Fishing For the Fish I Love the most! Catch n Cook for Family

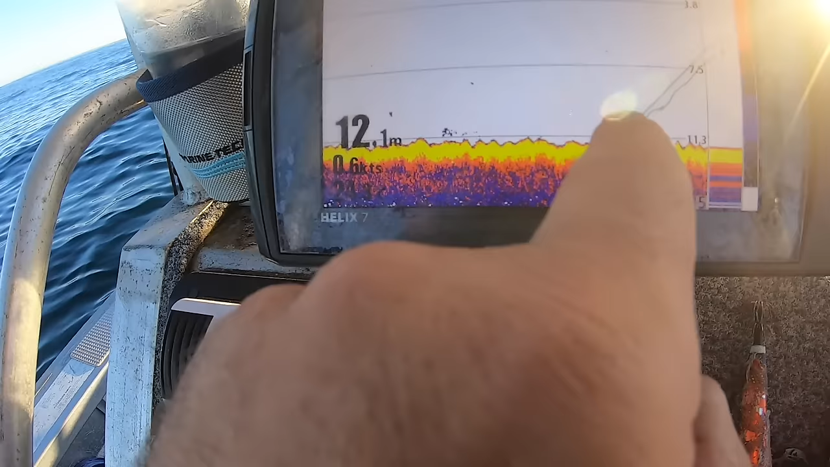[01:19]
On screen: depth 12.1 m, speed 0.6 kn
That's all like weedy, roughly a bit. When it's a straight yellow bar, that's usually a bit of sand.
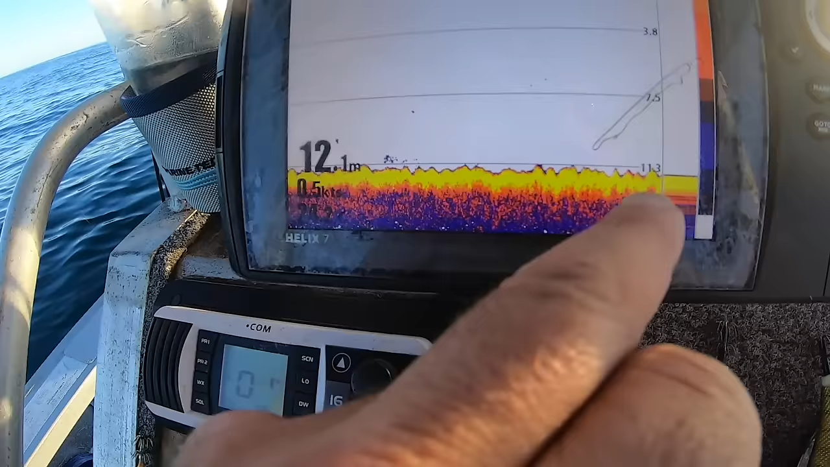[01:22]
On screen: depth 12.1 m
So there might be a sand patch there. But it's roughly all weedy. Now, the reason I use the sound is because now that the sun's coming up, I just can't see through the water.